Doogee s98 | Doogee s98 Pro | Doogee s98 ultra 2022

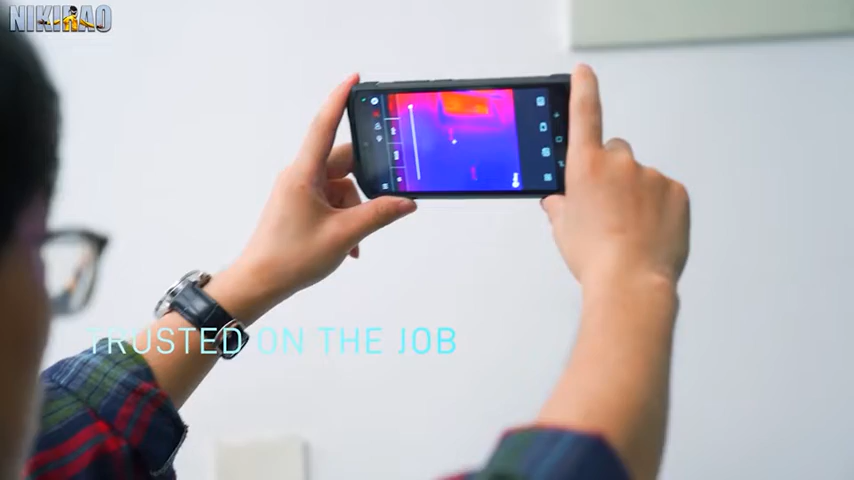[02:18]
20 मेगा पिक्सल का नाइट विजन कैमरा और एक थमल इमेजिंग कैमरा होने की बात कही गई है,
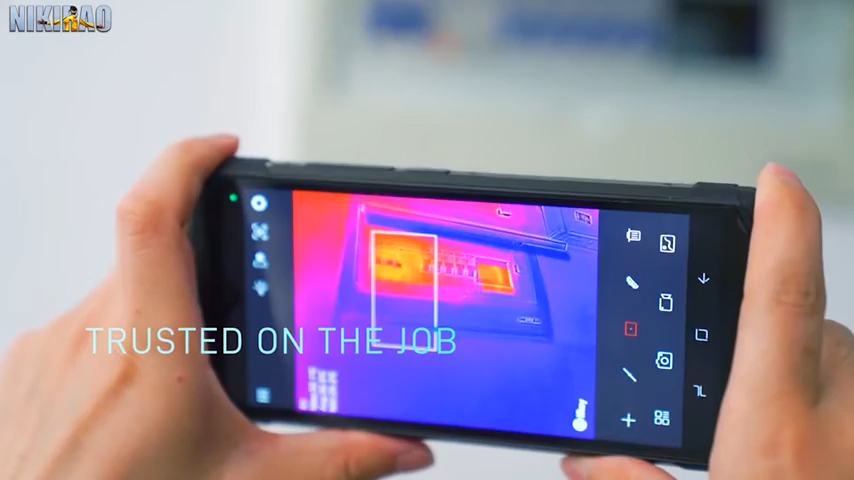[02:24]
फ्रंट में सेलफी और विडियो कॉलिंग के लिए 16 मेगा पिक्सल का सोनी IMX 582 सेंसर शामिल होने की सूचना है,